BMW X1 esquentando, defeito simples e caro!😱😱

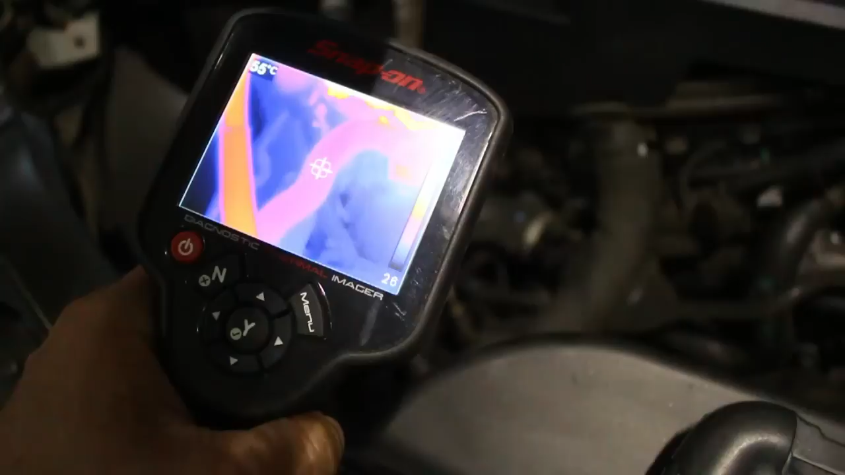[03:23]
Ela ainda não ativou.
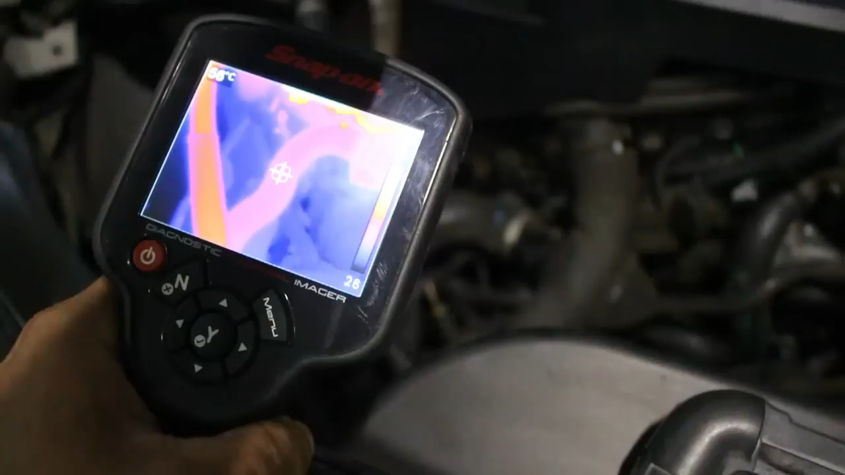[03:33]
Tá demorando, né? E aqui nós já estamos com 88 graus, né?
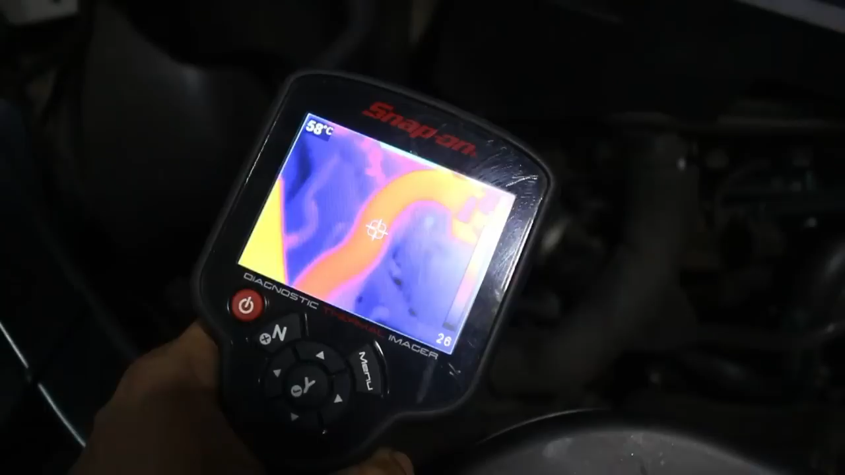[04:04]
On screen: spot 58°C
Vamos lá, bombinha. Vamos ativar a bombinha.
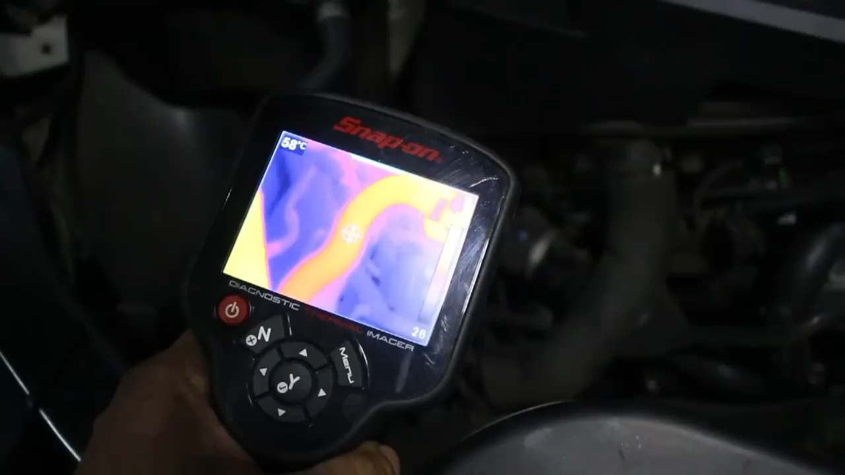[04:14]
On screen: spot 58°C
É bem provável que temos um defeito aqui de bomba d'água. A água está trabalhando aqui só pela circulação normal de troca de calor, 105 graus. Já deveria ter ativado, não ativou ainda.
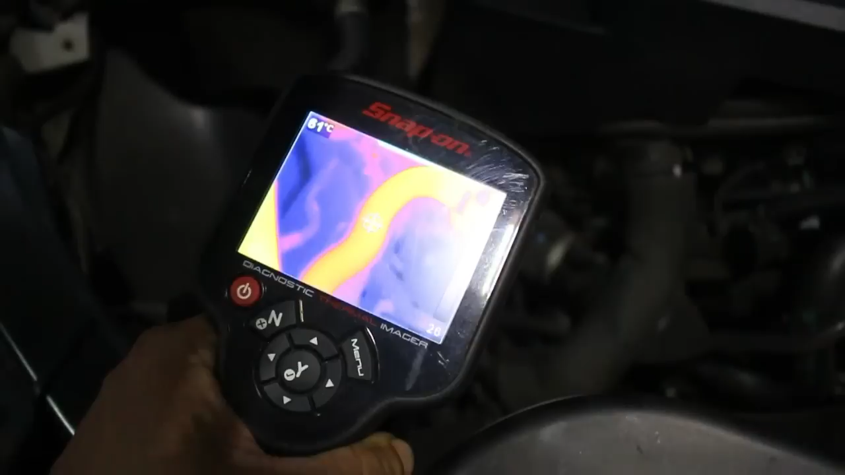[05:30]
107 já deveria ter funcionado, não funcionou. A gente vai abortar agora o teste aqui. A gente sabe que temos um problema aí na parte de circulação de água e temos um problema na parte de ventilador.
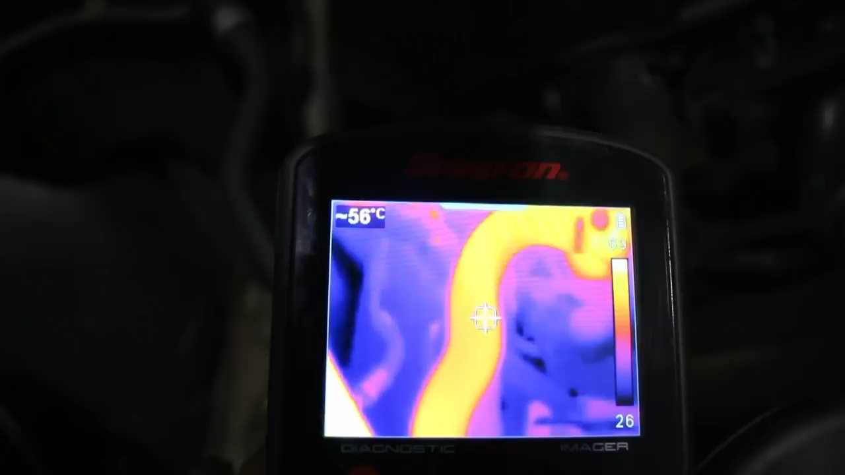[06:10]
On screen: spot 56°C
56 aqui, e a outra mangueira 83 graus, tá?
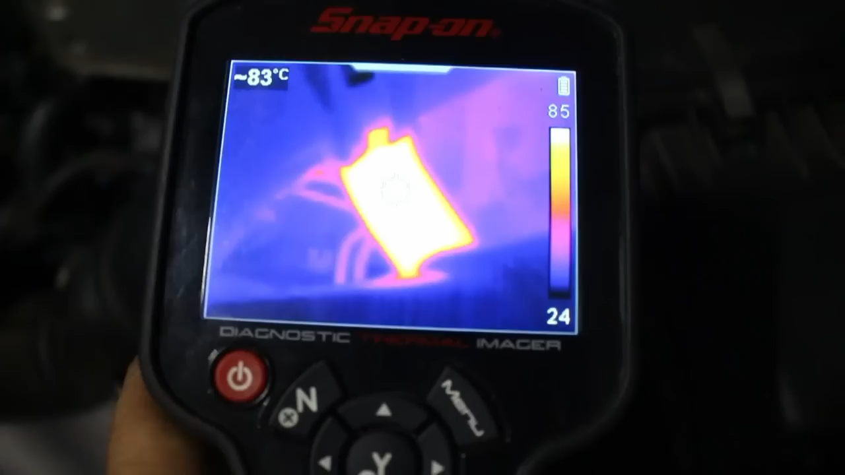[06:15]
On screen: spot 83°C
Então a água circula aqui apenas pela expansão térmica. A água mais quente ela se torna mais
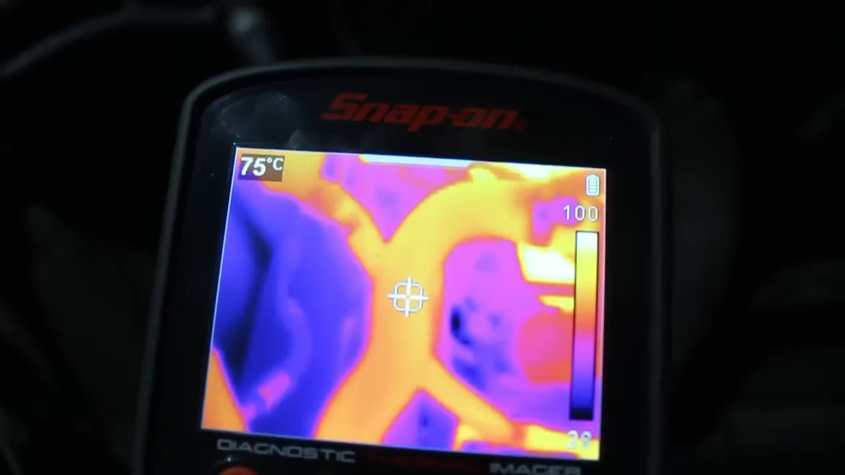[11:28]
On screen: spot 75°C
registrando aí já 75 graus, 74 graus aí no retorno do radiador.
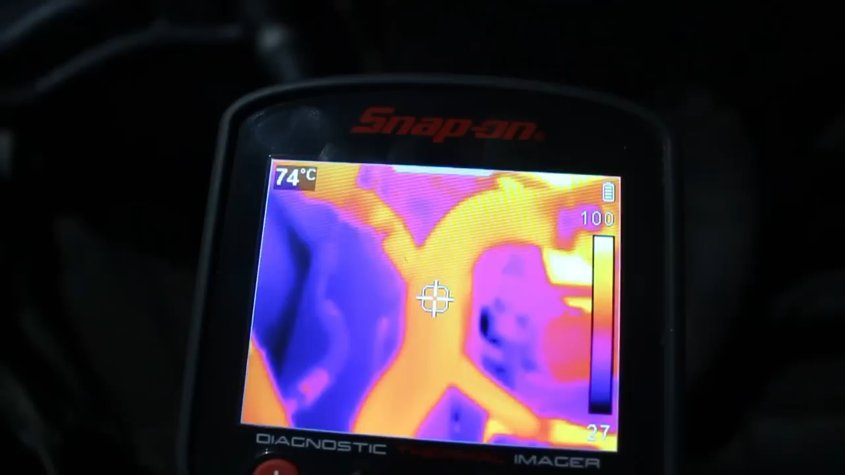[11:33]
On screen: spot 74°C
Olha que lindo isso aí, olha que coisa mais linda, tá, né? Funcionando a válvula hemostática.
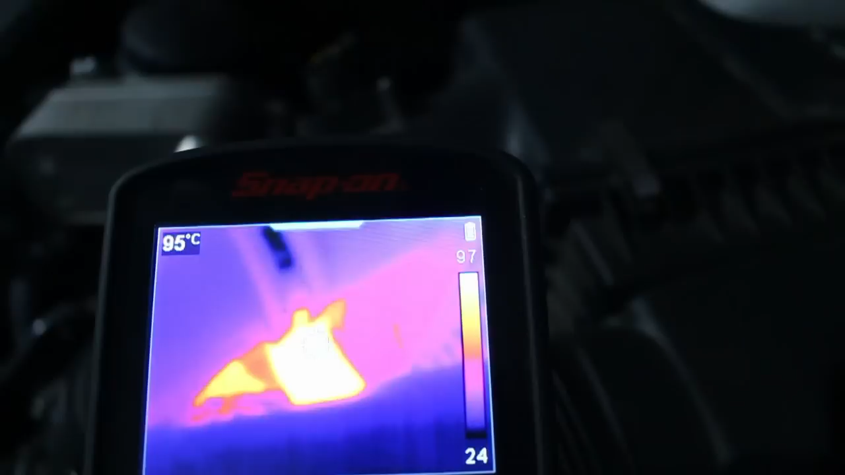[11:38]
On screen: spot 95°C
E aqui, em torno de 96 graus na mangueira de saída aí do motor, né?
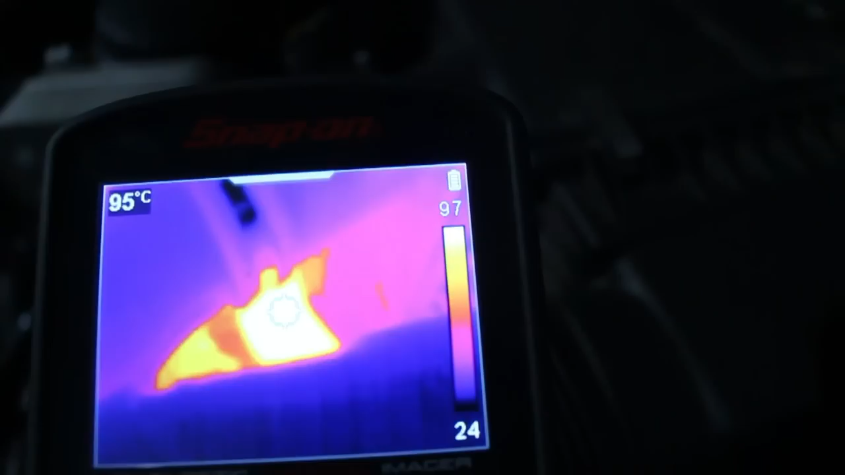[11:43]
On screen: spot 95°C
Essa aqui é a que retorna, o motor é aquela que sai,